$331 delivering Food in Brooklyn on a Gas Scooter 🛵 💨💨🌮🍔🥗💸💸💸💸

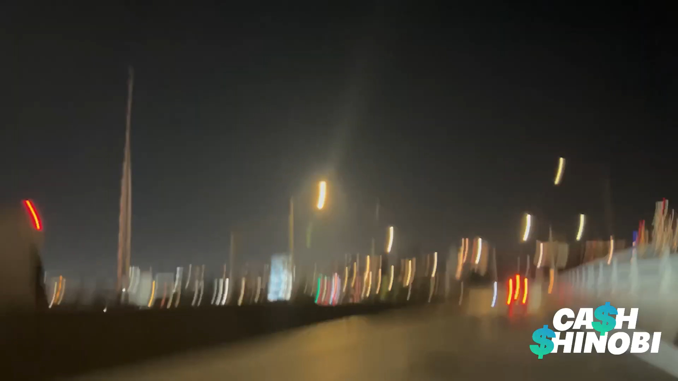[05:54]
but, I just love moving around, here's me flying, I done hit Long Island City, now I'm coming back from Long Island City, you know what I'm saying, that's it man, that was basically my day, you know what I'm saying, so I had a good day today, I made over $300, right here,